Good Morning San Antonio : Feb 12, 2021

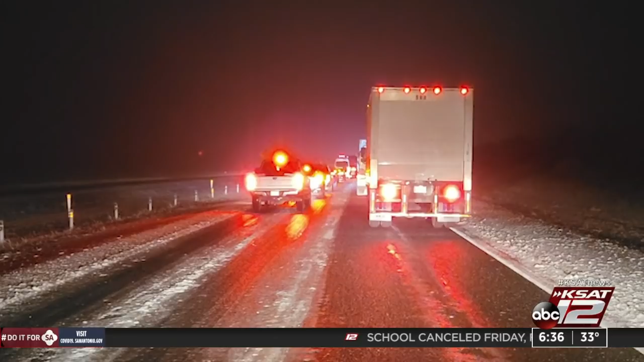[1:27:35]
Some people have actually been out here stuck in traffic since 10 last night. And I've been communicating with some of them who are stuck in their cars right now.